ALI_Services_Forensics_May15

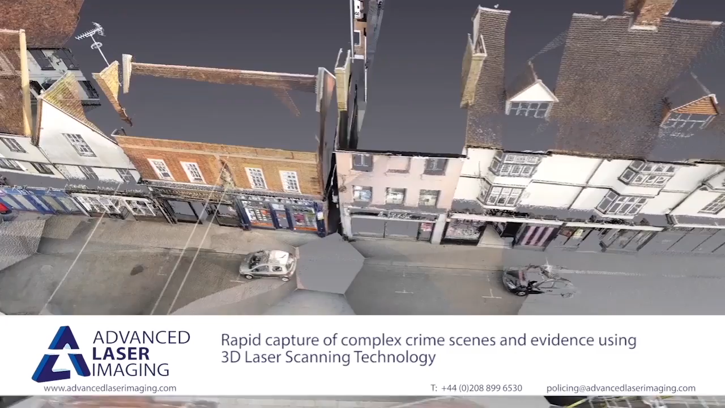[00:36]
This produces what looks like a highly detailed 3D model,
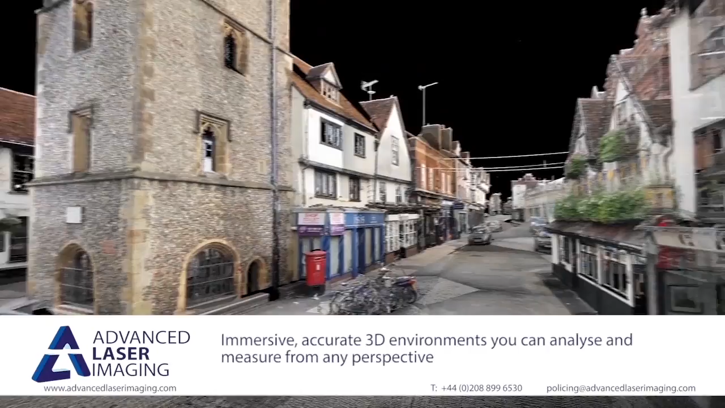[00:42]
but is actually comprised of millions and millions of individually measured points, accurate to within millimetres.
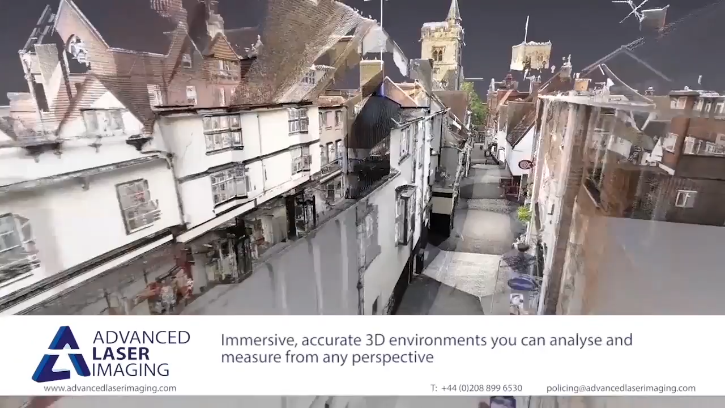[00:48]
This creates a three-dimensional virtual environment
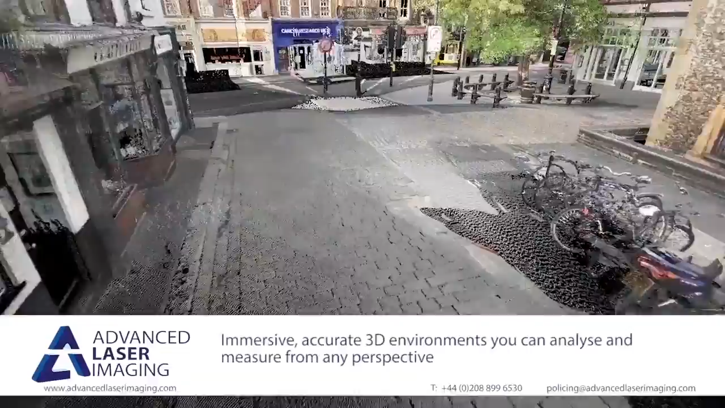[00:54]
that can be viewed from any location and seamlessly navigated.
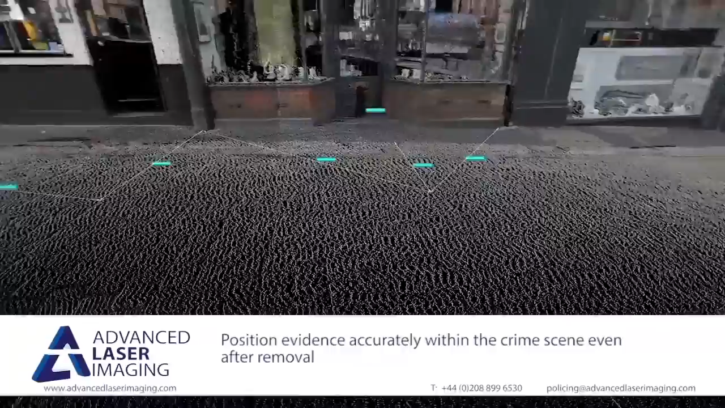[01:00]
Measurements or exhibits recorded by other teams can be overlaid into the data set, and even other surveyed objects,
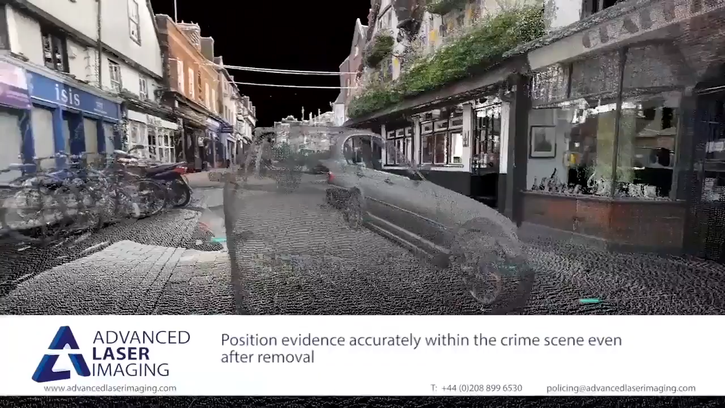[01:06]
such as this vehicle, can be placed back into the scene to complete the reconstruction.
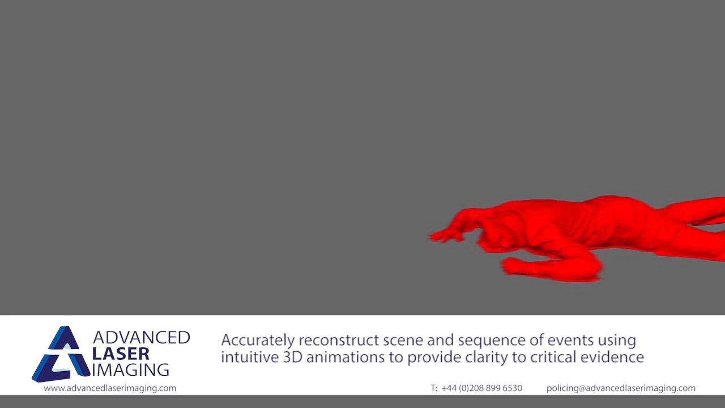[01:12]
Highlighting critical evidence to investigating officers, a council or jury becomes extremely intuitive. Using our experience gained from eight years working directly within a police service,
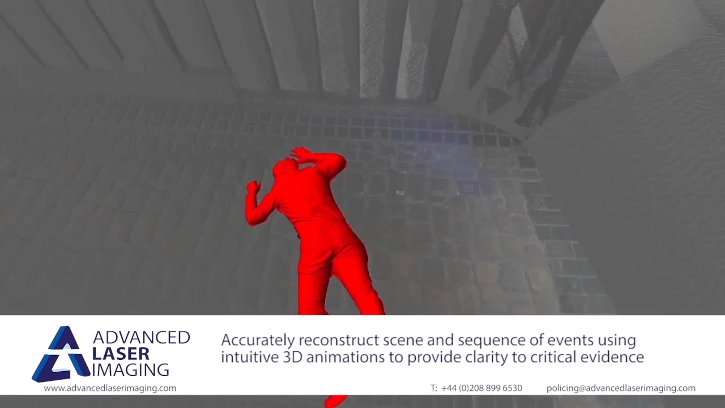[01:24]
we are able to offer you an unparalleled capability to include all your critical evidence within
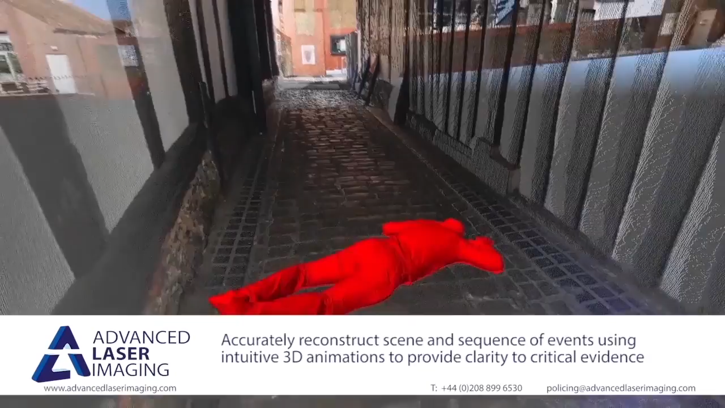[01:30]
a dynamic 3D environment that can even be used live in court.
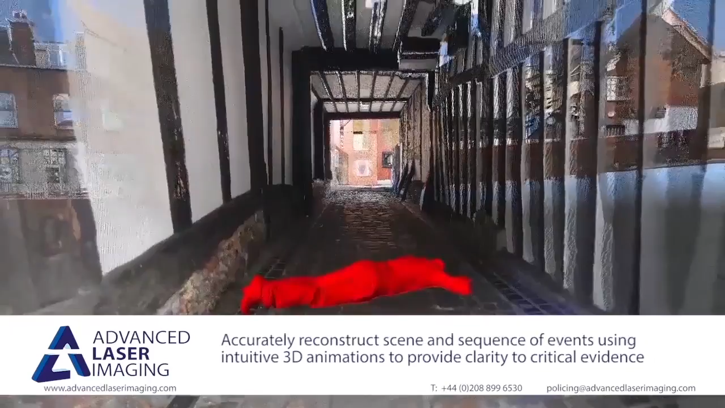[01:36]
Demonstrating a sequence of events, such as the progression of footmarks in a covered alleyway, becomes an engaging experience.
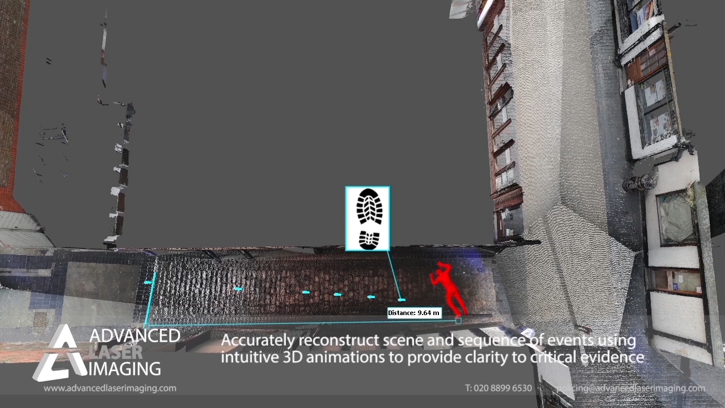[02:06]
Explaining to a jury the relationship between a victim's position, the footmarks within the scene,
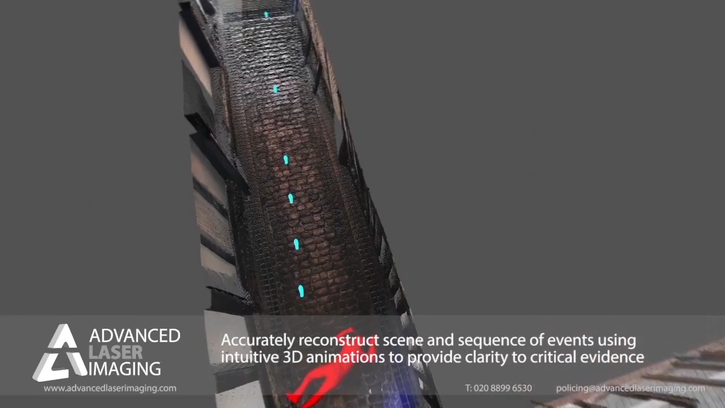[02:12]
and the blood spatter that was located on the wall of the covered alleyway, can all be done without the cost and
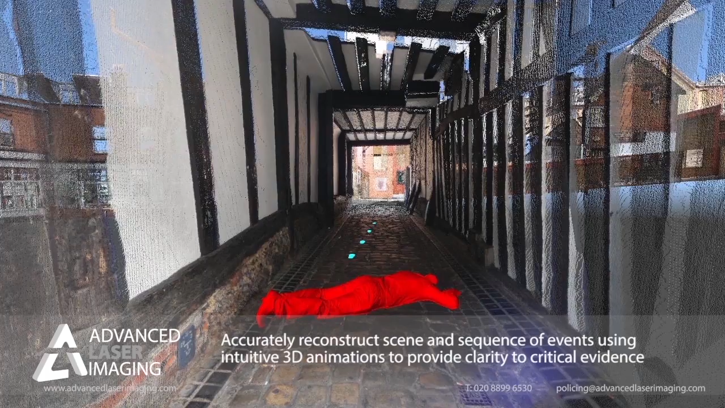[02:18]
inconvenience of taking your jury to the crime scene itself.
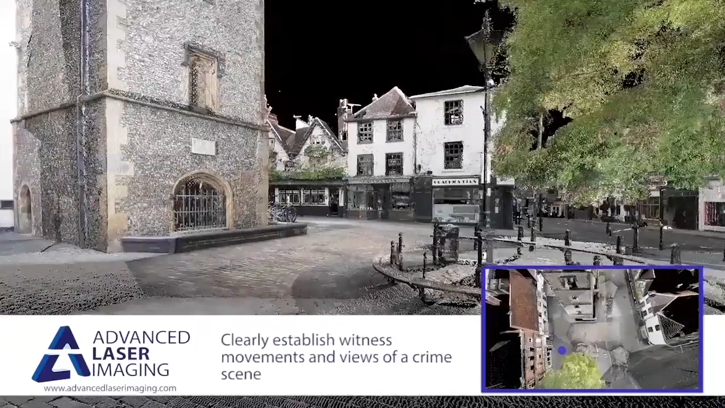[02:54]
you have access to an accurate virtual version of the scene and it is incredibly effective at understanding their point of view. Our environments are extremely versatile.
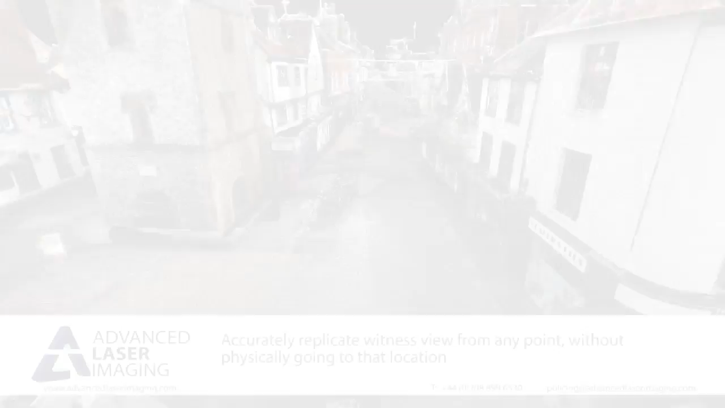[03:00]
If a statement changes, or new evidence comes to light, you don't need to recapture the scene.
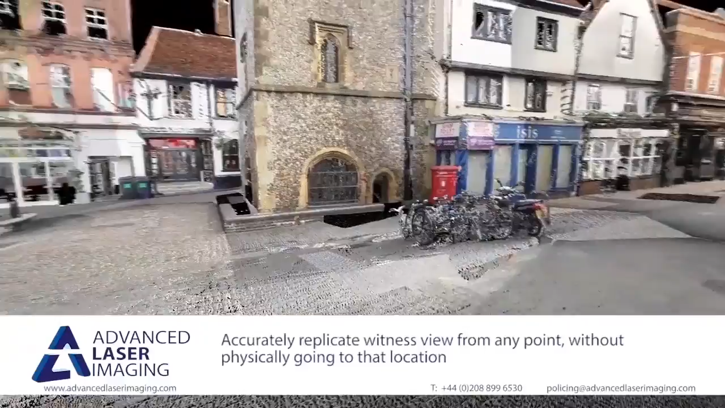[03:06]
For example, after surveying this street, we can now accurately assess visibility from any of the overlooking windows where witnesses could have been located.
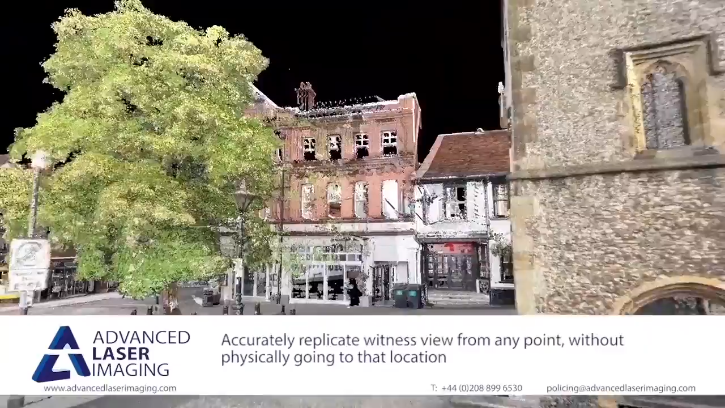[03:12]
An initial appreciation of their field of view can be quickly obtained.
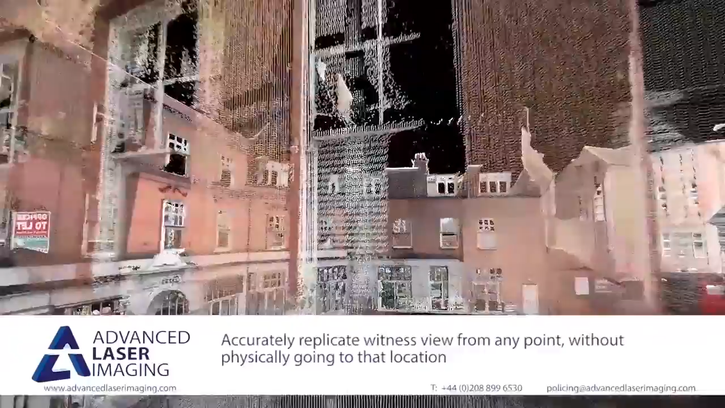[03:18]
But more importantly, it is possible to define the physical limits of vision.